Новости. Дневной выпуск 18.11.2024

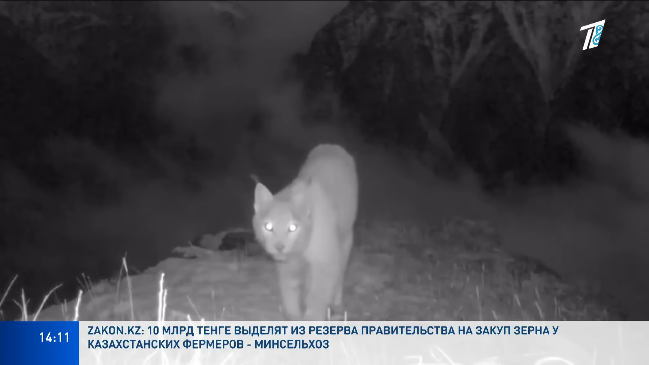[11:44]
Обитатели Катон-Карагайского государственного национального природного парка совсем не боялись технического оборудования. Даже наоборот, выказывали заинтересованность.
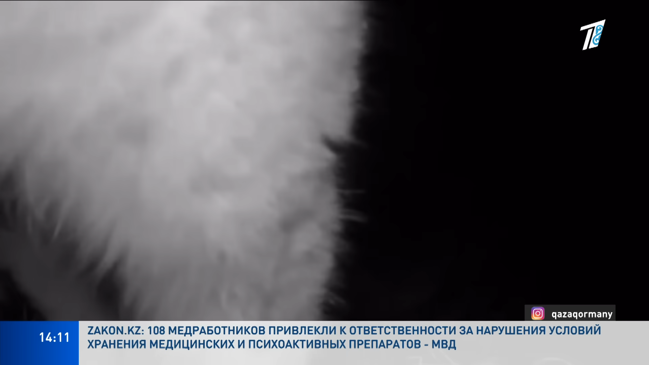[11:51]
Ученые считают, что полученные кадры очень важны для изучения и сохранности биологического разнообразия Южного Алтая.